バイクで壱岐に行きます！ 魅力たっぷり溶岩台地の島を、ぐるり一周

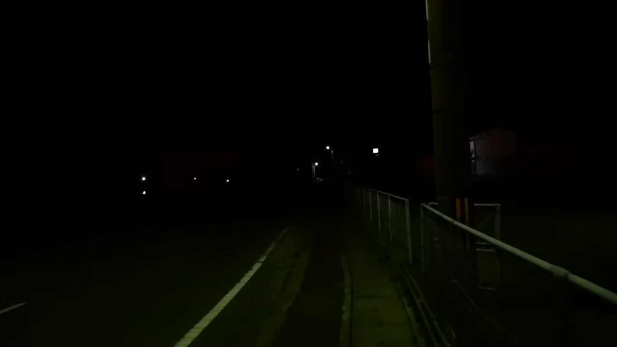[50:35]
まあ真っ暗ですけどねこんなに暗くないですよ肉眼ではもうちょっと見えますけどいやーしかしねー